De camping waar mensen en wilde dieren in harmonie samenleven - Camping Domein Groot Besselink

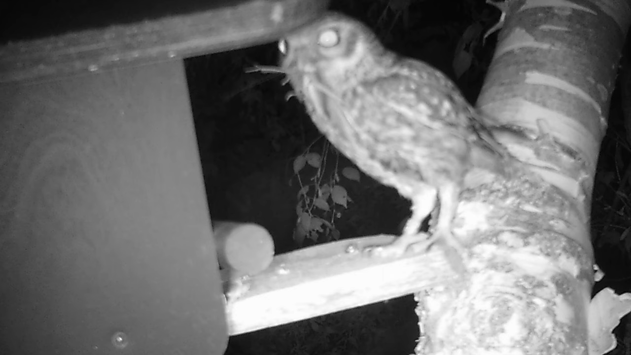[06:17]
En hier, kijk, de steenuil is er.
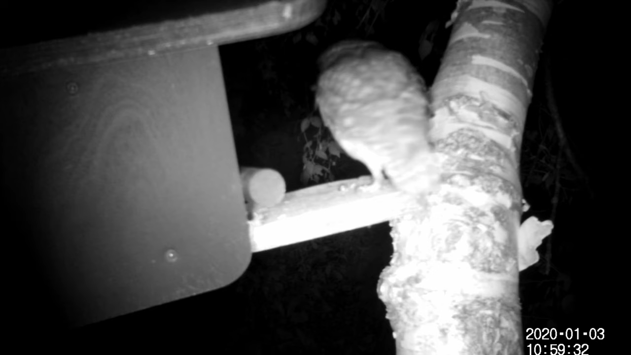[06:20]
En nog mooi op het filmpje ook.